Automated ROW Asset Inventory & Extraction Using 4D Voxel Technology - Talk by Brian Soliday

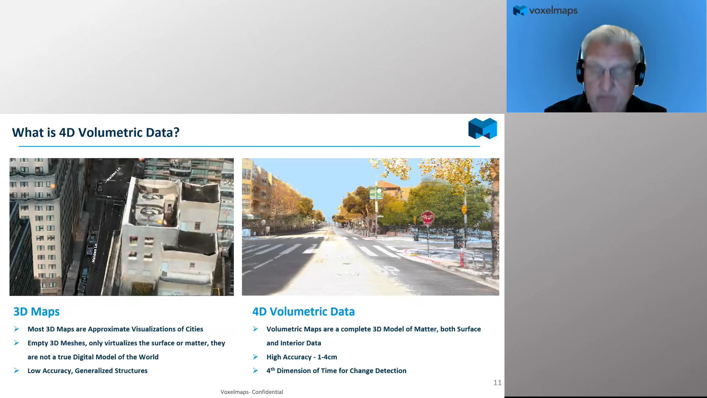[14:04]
time for automating the change detection process. So, we have this 3D volumetric measurement unit called the voxel.
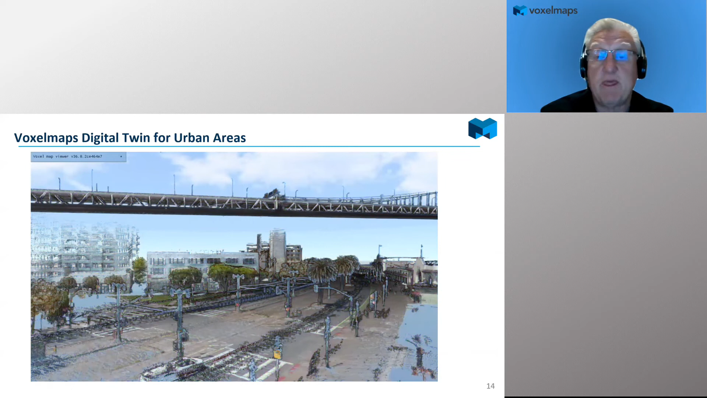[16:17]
We then colorize them. And then, we do some initial of the AI segmentation, extract those features, vectorize them as objects.
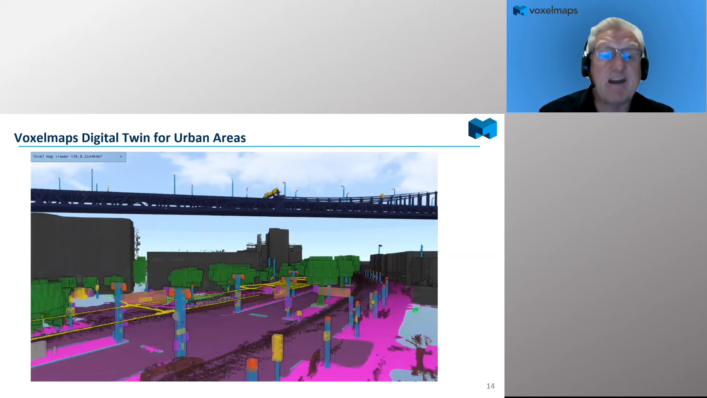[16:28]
And then, once I have that, that can start, you know, taking the individual layers and manipulating the data.
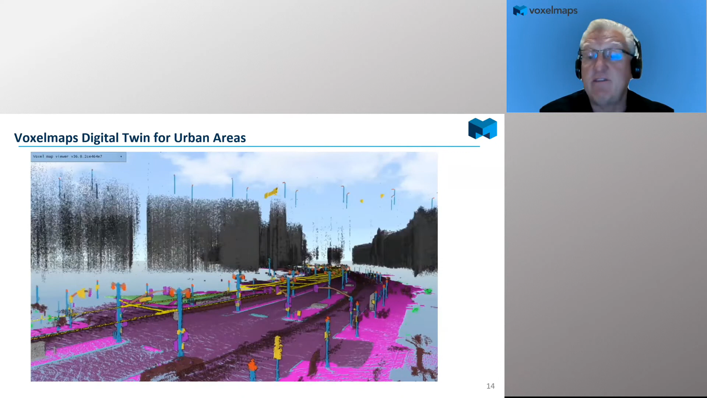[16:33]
So, get it off. I just want the roadways. That's all I'm interested in.
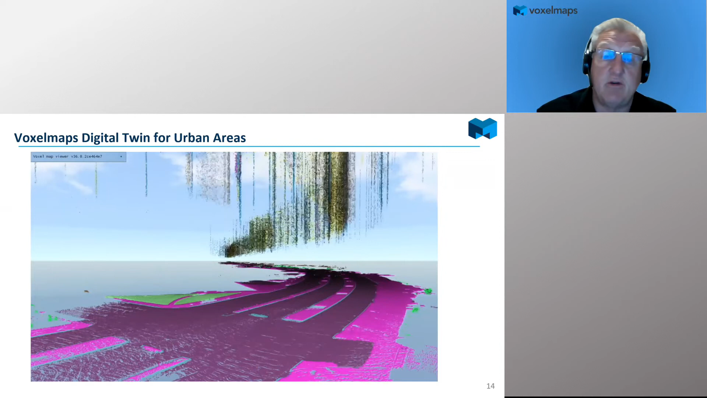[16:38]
Or, you know, roadways plus all the other assets, you know, including vegetation cover. Right?
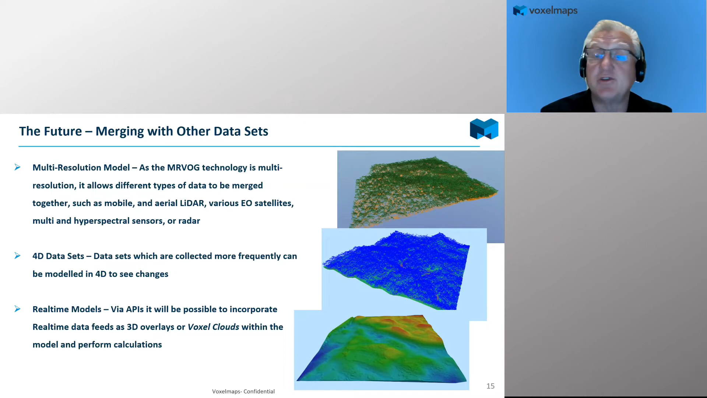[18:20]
The software I mentioned before is called VAMS, our back-end software. It's a voxel address and mapping system. And basically, it allows the automatic recognition, measurement, and extraction of assets into, you know, any required mapping form. So, as I mentioned, you know, we have a number of features that have been basically classified,
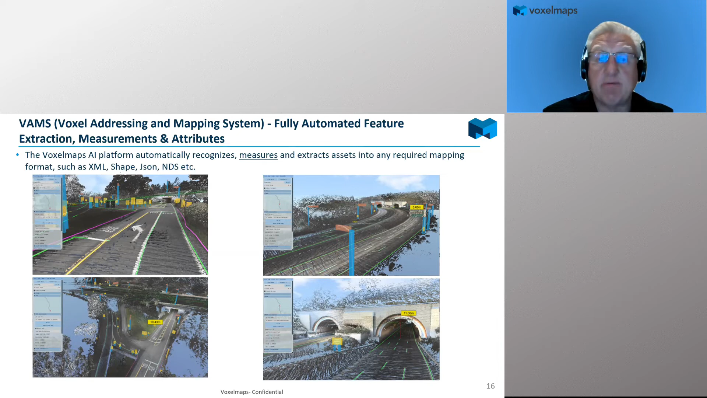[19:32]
And so, we're working with them and they'll be training the algorithms to extract windows and be able to identify them as specific types of windows. So, lots of capability within that software. And one of the things that it can do is, you know, it can do automatic extraction, but it also allows interacting. So, you can actually interactively train the algorithms to extract. Let me just show this real quick as a short one. So, it's automatically identifying tree as vegetation, right? And then we can go in and identify other features like trunks, right?
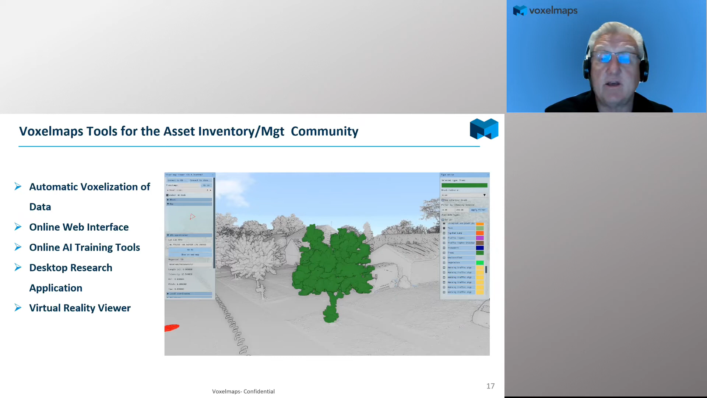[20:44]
they can still use our system and the whole virtual reality viewer on the back end to manipulate, consume and manipulate and deliver their content to their customer.
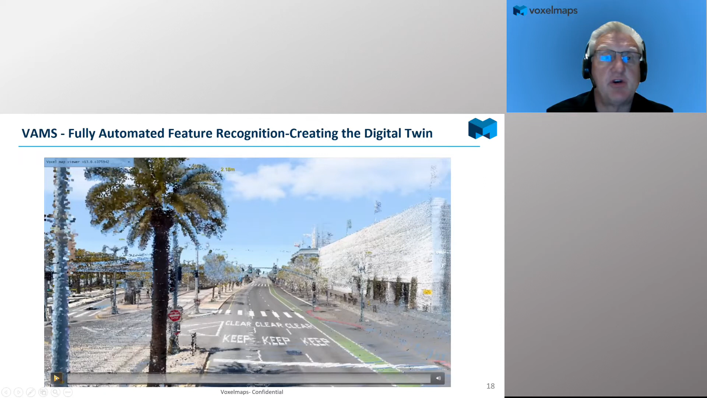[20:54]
So, this is going to show you, this is the WM Baccadero in San Francisco. And this is just a video showing quickly how this, we were, hang on a second here, stop it for a second. So, basically, we've taken and we've taken the voxels and colorized it using the RGB values from the camera. And then from that, we can then do the auto extraction. Oops.
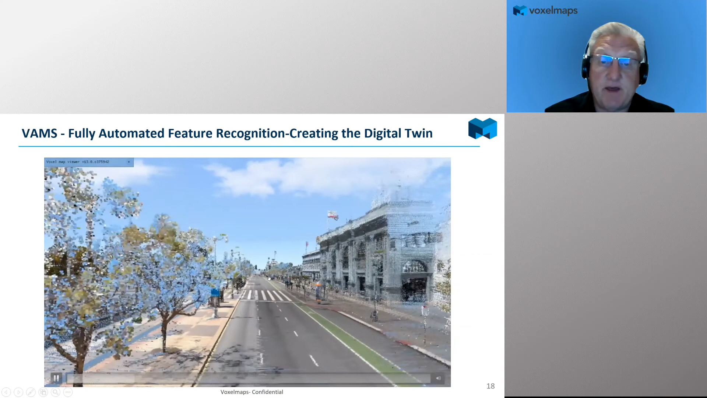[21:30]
Popped it back to the beginning again. We'll do the auto extraction of the individual features that have been defined in the system. All right.
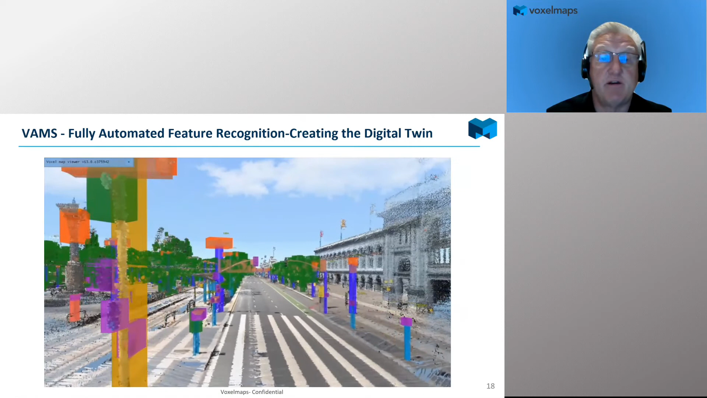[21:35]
And then you can see here different colors, meaning different sorts of features, you know, driving through the vegetation there.
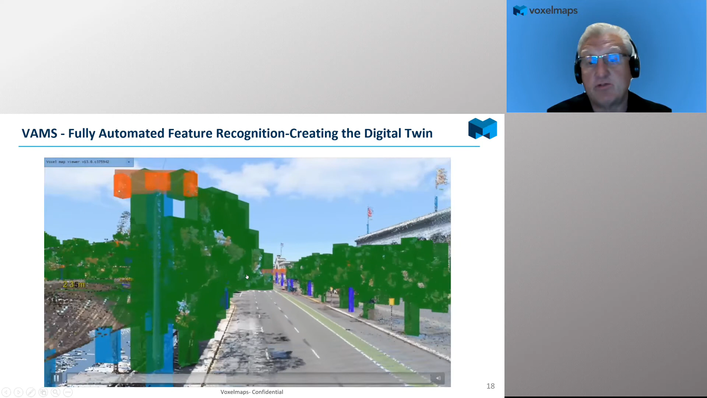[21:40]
And then what we can do then is do measurements on those features. You can see measurements popping up here in terms of the height of the poles. Right.
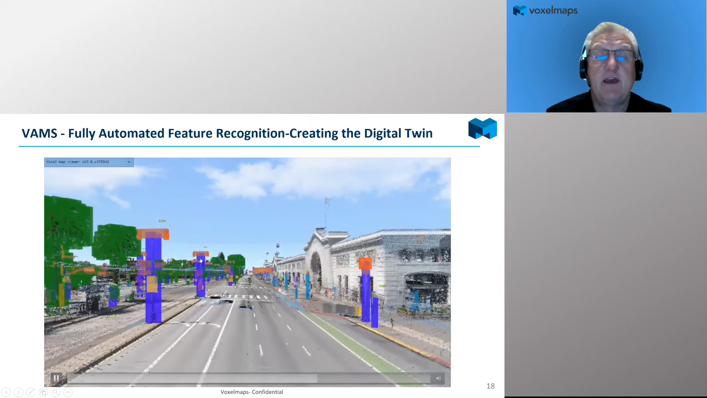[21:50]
And then we can take that data and auto vectorize it and export it. And the same thing on the roadways, like on the right of here on the road leading to Sausalito. So, you know, capturing all the striping, capturing edge of pavement, capturing, you know, light poles, capturing any sort of signage for signage inventory.
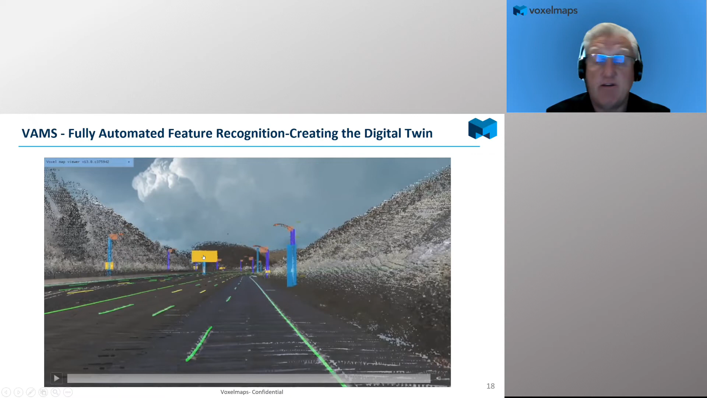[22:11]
So, lots of different capabilities to do that in
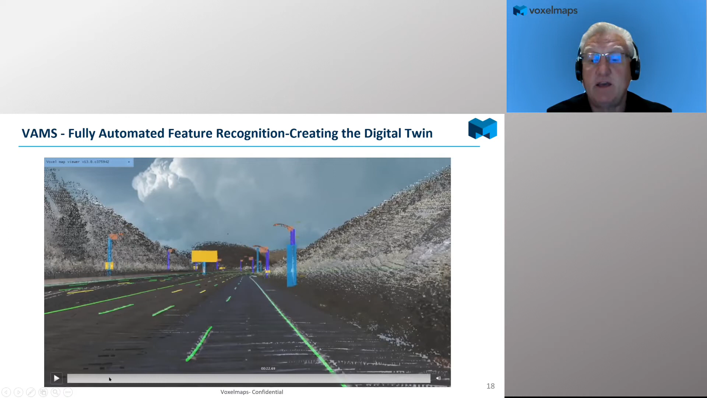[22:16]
both an automated or semi-automated manner.